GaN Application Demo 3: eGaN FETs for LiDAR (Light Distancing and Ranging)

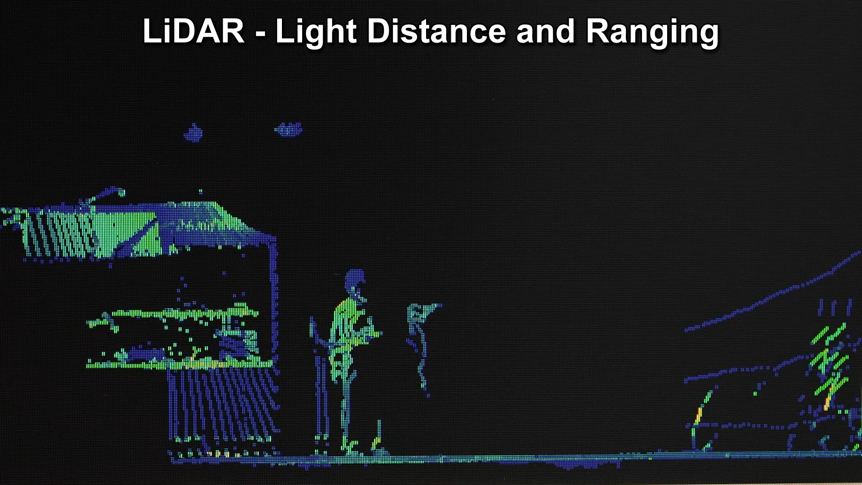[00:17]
LiDAR, or Light Distance and Ranging, uses pulsed lasers to rapidly create a three-dimensional image or map of the surrounding area.
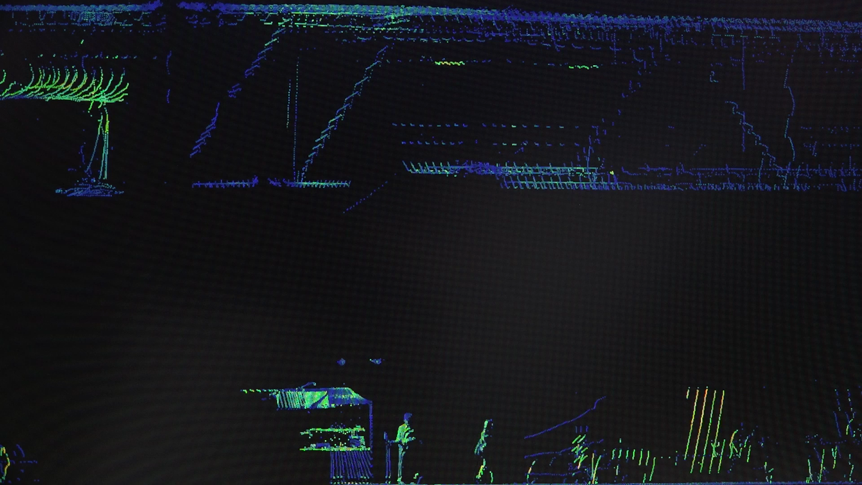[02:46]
It has a 360-degree floor-to-ceiling view, 10 degrees back, and 30 degrees forward.
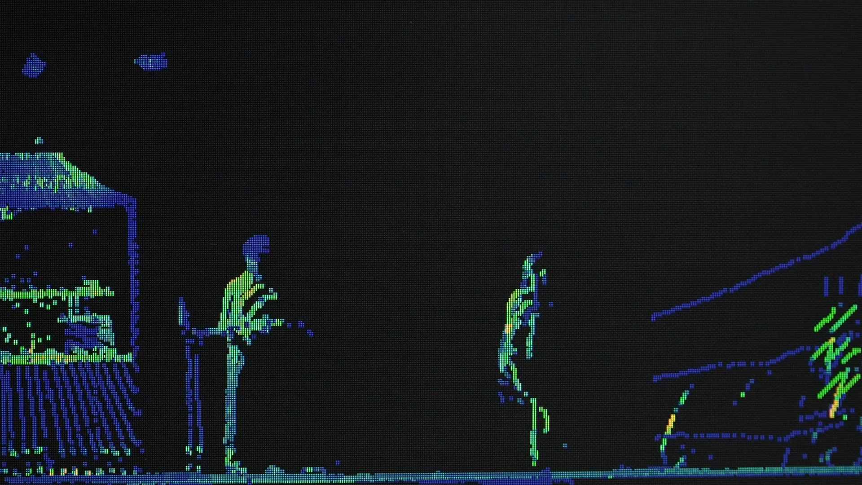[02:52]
You can see me waving. LiDAR is rapidly gaining traction in applications where the need for increased distance and accuracy is vital,